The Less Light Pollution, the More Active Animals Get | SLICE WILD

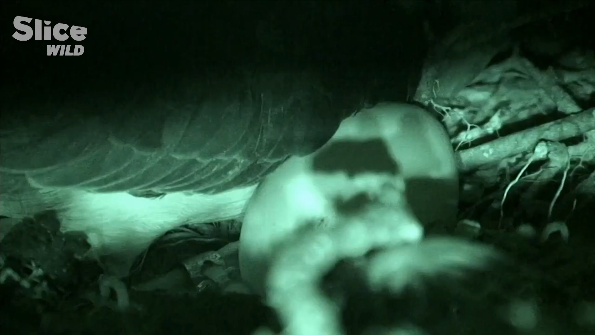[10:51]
To understand the behavior of this species in danger of extinction and essentially nocturnal, researchers use infrared cameras.
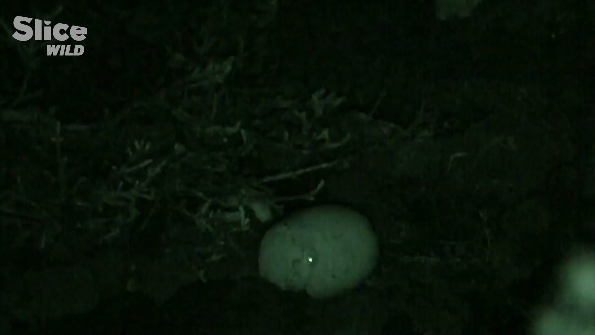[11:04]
A daring rat benefits from the absence of the parents to steal an egg.